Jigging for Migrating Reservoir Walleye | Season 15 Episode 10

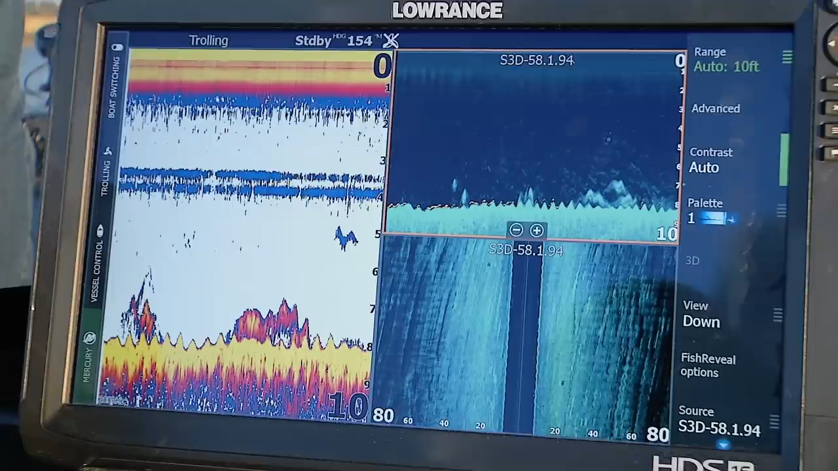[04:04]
And typically what we see here is all the fish are together.
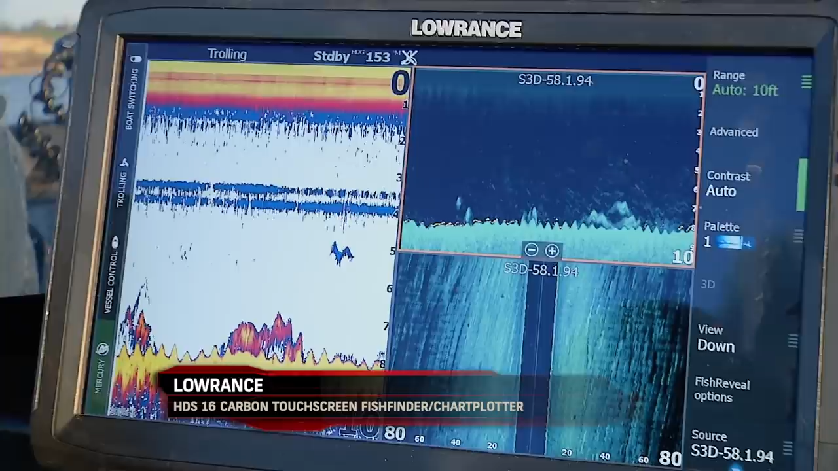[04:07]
So if you get in an area where you're catching a bunch of white bass, northern pike or other things, there's probably some walleyes around too.
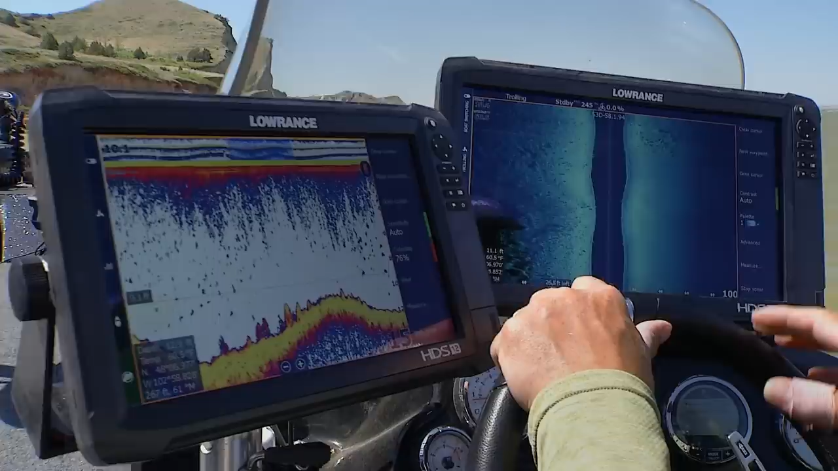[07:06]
you're going to see things that kind of look like fish, little bumps on the bottom, but they can actually be rock.
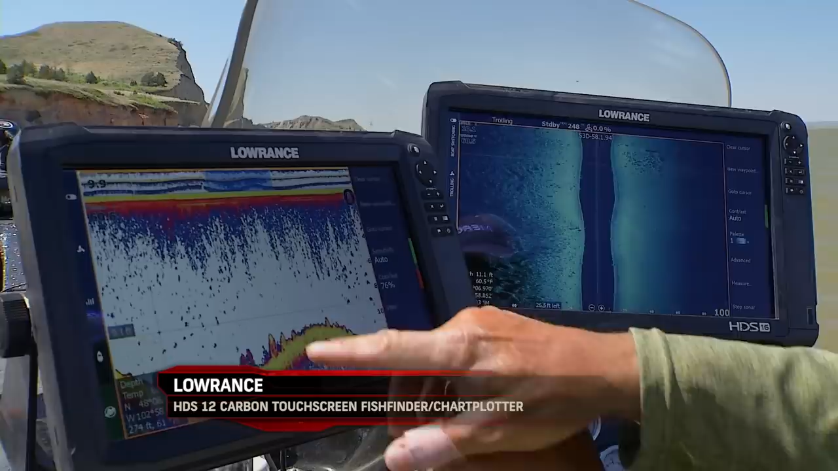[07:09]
And so what I do is use a combination of things for that.
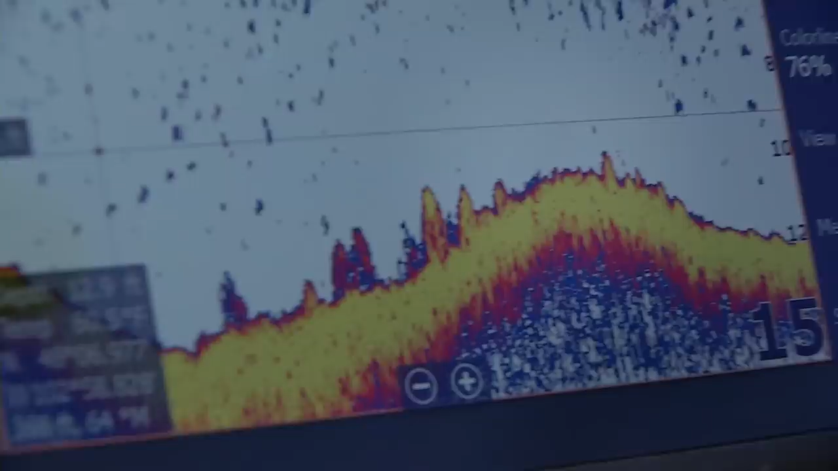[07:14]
When I see those bumps like that,
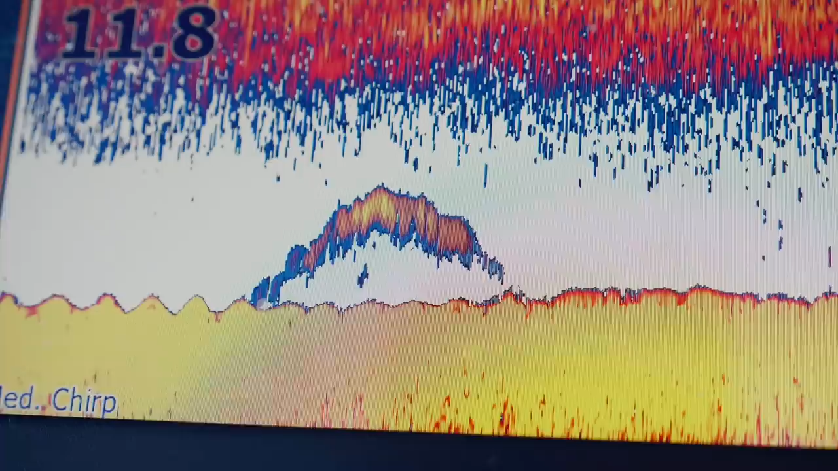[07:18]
if I'm not seeing a fish suspended up off the bottom, what I do is I look at my side scan.
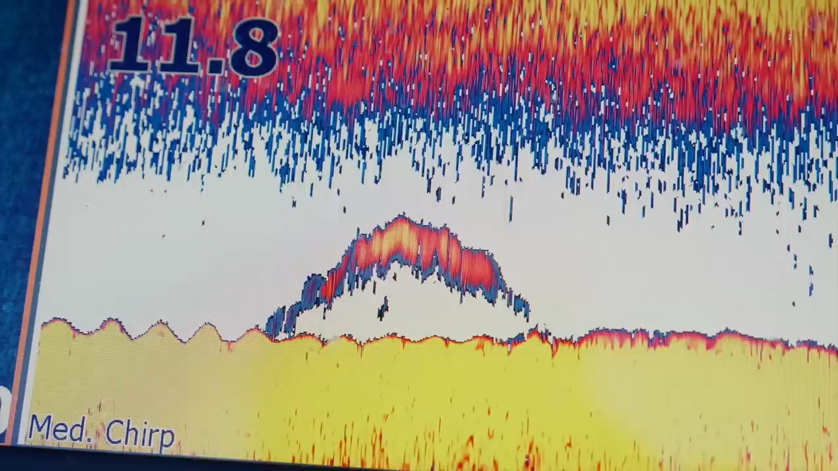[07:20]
And a lot of times you'll see the rock coming off of shore,
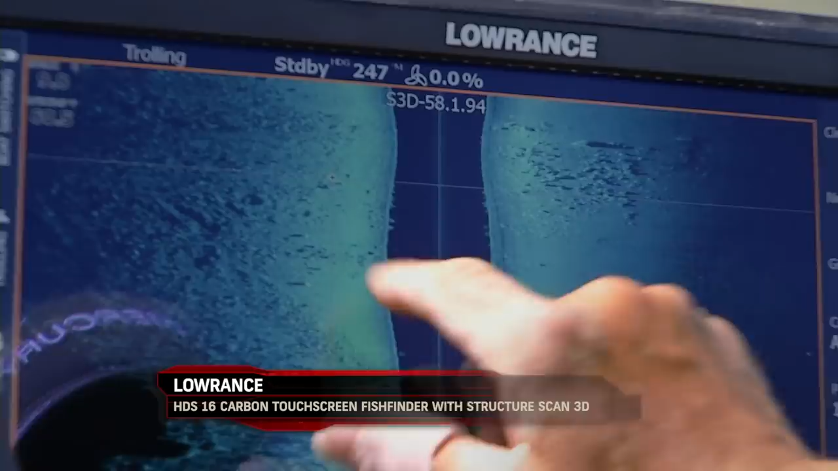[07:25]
then the little gap underneath your boat, and then the other side of the rock on the other side.
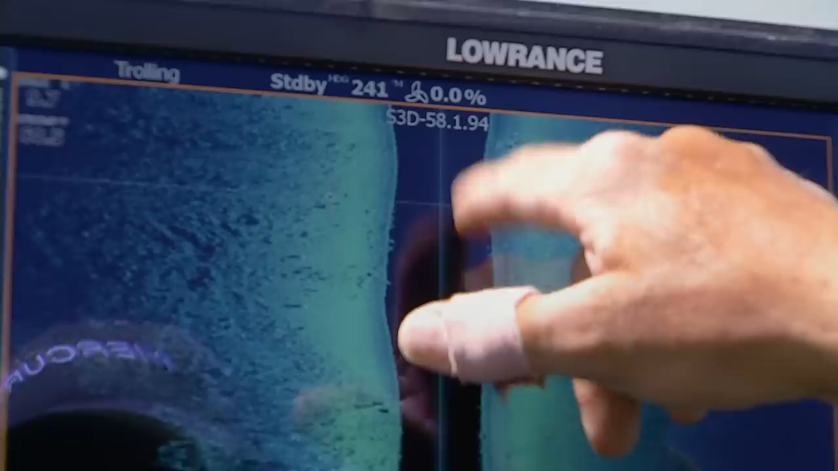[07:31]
And that's right where these little bumps showed up. You can be pretty sure you just went over a little rock pile. Now, in any case, when you mark something that you think are fish, what I like to do is then move upwind. I simply use my Xi5. I hit the anchor mode.
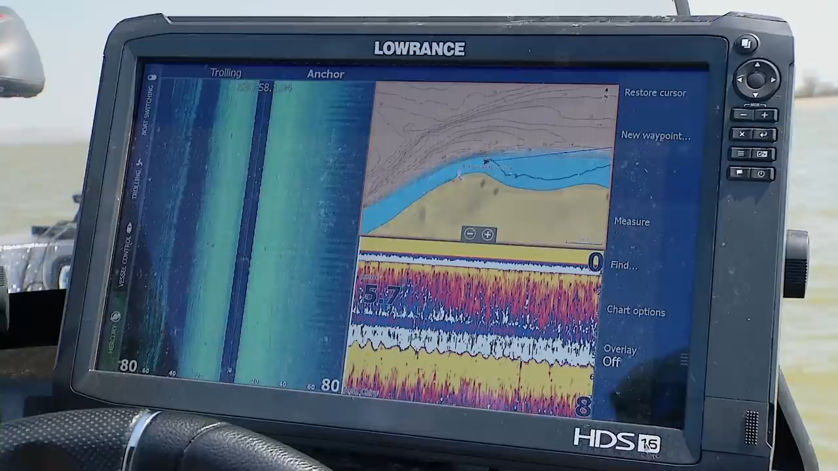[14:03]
Using a combination of sonar and side scan screens has been clutch in separating what appears to be schools of fish from the vast fields of western reservoir rock found throughout the sprawling system.